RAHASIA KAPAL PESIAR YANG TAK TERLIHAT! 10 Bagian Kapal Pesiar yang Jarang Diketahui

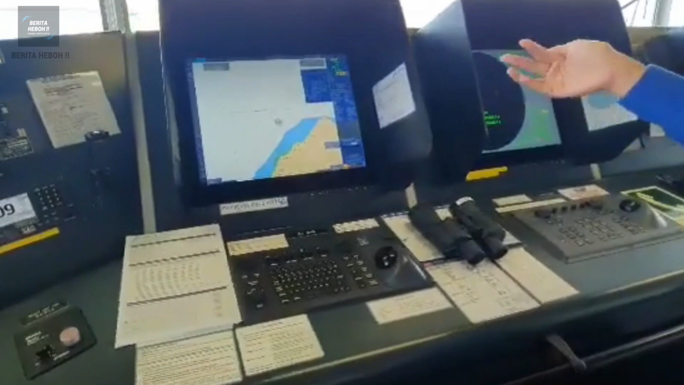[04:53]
dan nakoda Peralatan navigasi pada anjungan ini berfungsi untuk mengetahui posisi kapal
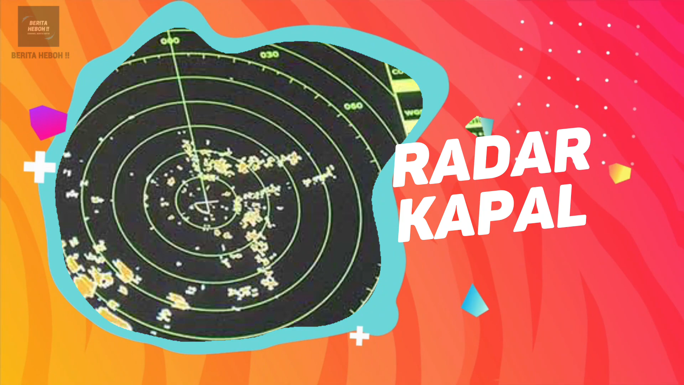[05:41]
Radar merupakan salah satu peralatan navigasi elektronik,
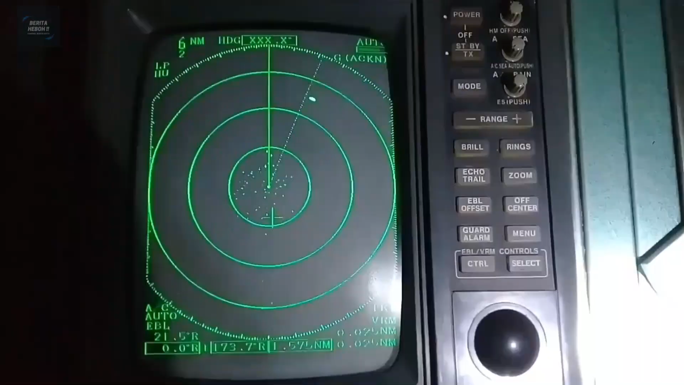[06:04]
kapal Di samping dapat memberikan petunjuk adanya kapal,
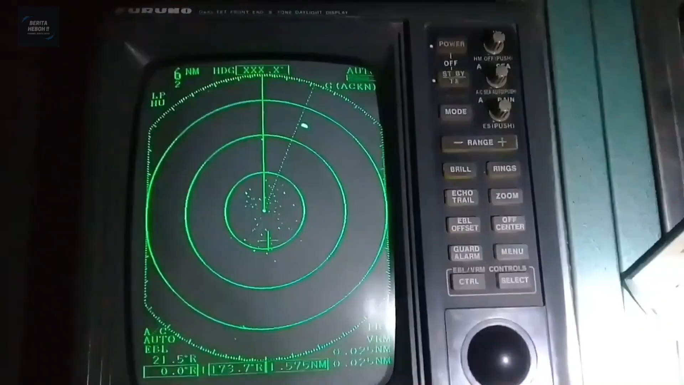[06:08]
pelampung, kedudukan pantai, dan objek lain di sekelilingi kapal Alat ini juga dapat
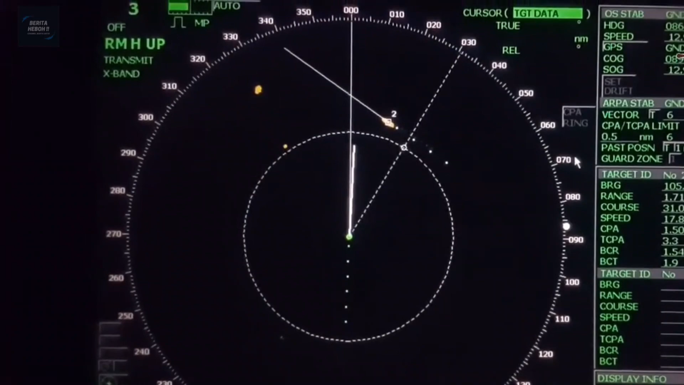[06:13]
memberikan baringan
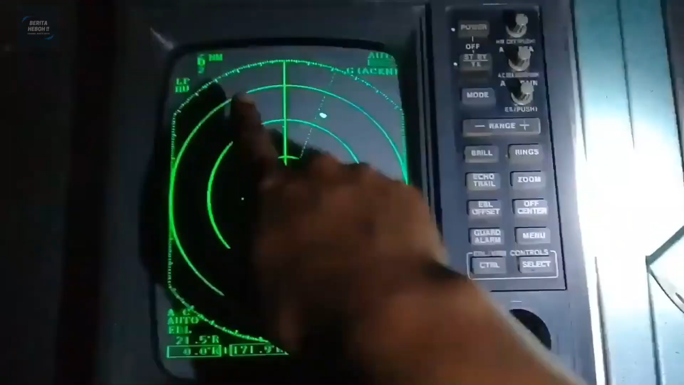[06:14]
dan jarak antara kapal dan objek-objek tersebut Radar
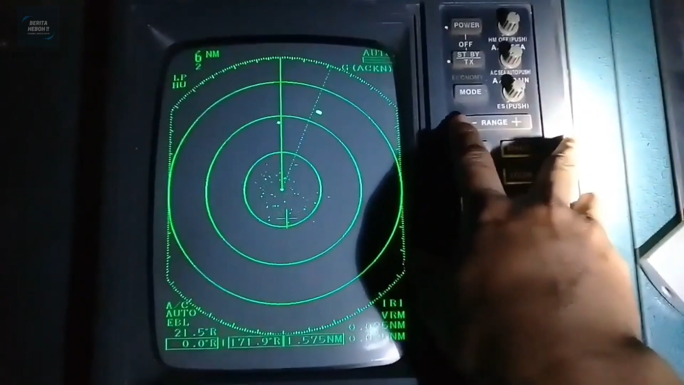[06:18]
sangat bermanfaat untuk mengetahui kedudukan kapal lain Sehingga dapat membantu menghindari atau mencegah